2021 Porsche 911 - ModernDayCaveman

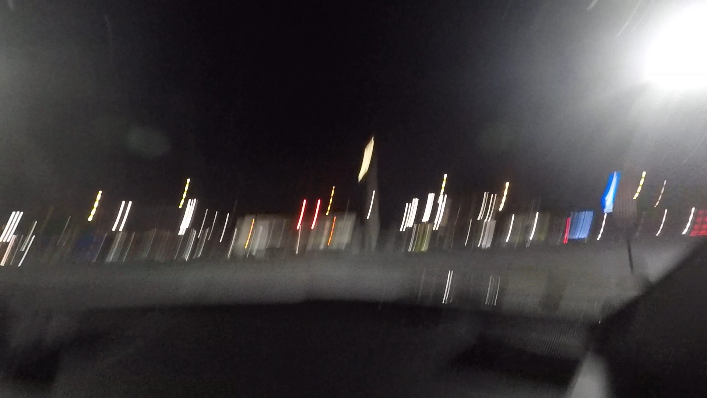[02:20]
did you feel that oh my god that was crazy and it didn't even squeal or nothing it's four wheel drive it's what four wheel drive four wheel drive
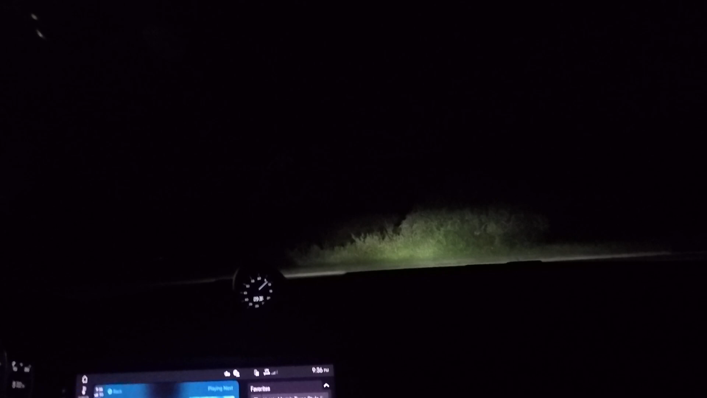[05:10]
I tell you it's going to launch control you're going to have to break yourself alright let me see where I'm at alright we're at 5 minutes ok here we go I'm sitting back here we go
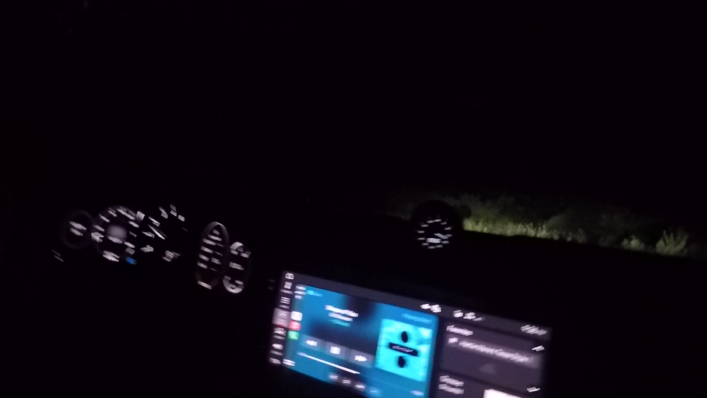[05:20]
launch control I'm holding on oh oh do it again do it again holy crap that was awesome that boy don't play oh my god